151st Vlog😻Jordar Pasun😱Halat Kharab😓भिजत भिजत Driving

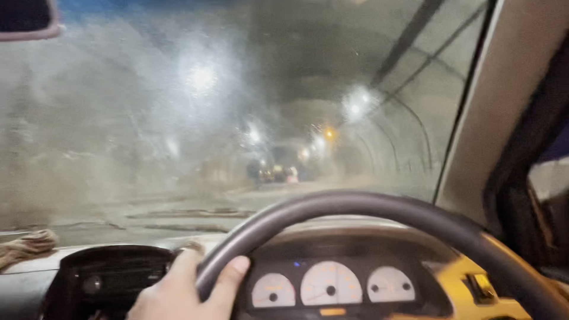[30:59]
लक्ष आहे तुझा घातले. ए बाबा डरा काका कालोक ए लाईट चालू आहे का?
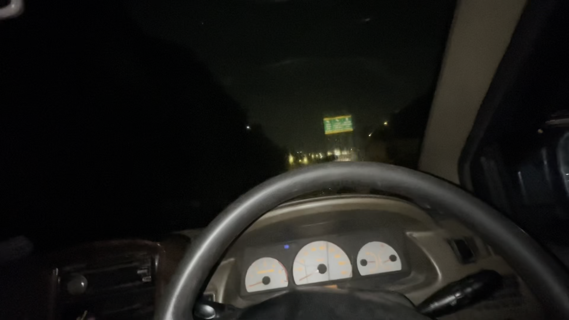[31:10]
नाही काटकोपर सरळ ना वर्षा ना ब्रिज मारू ना सरळ.
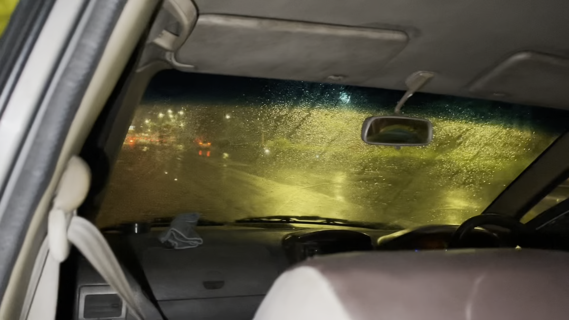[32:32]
पट्ट्या लावत लावल्या वायपरला दुगाड पाहू शकता तुम्ही दुगाड.